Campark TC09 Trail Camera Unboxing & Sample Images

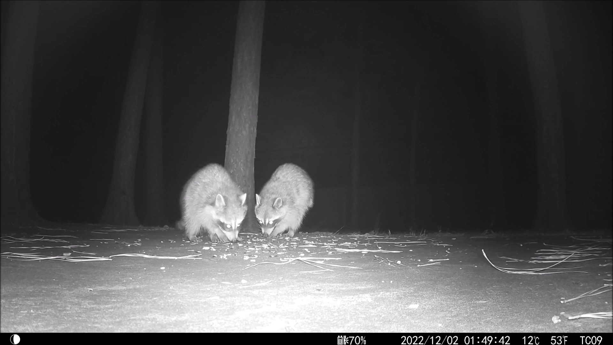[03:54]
what kind of video image quality we get what kind of video image quality we get